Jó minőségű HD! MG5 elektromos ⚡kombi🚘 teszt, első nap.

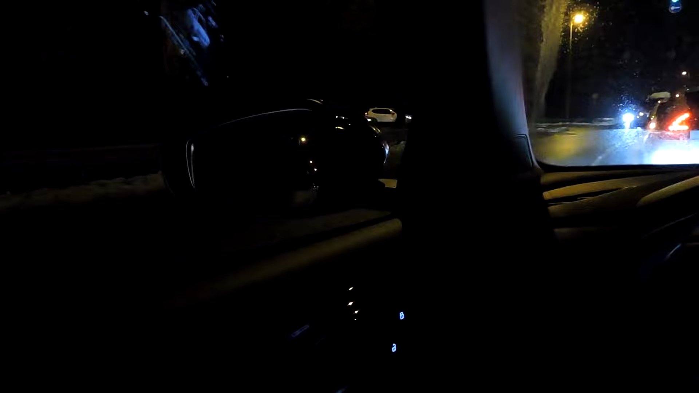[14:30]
Még egy kis fekete pont a tervezőknek, hogy nagyon erős itt az irányjelző a visszapillantó tükörbe. Tehát, hogyha én mondjuk nagyon hátul ülök, tehát lehet, hogy van, akit nem zavarna ez. Én a B-oszlopnál ülök, teljesen hátra van tolva az ülésem. Igen, innen már kevésbé zavaró, de ezt az így sötétben, hogyha közben néznem kell a visszapillantót is, akkor elég zavaró az irányjelző így.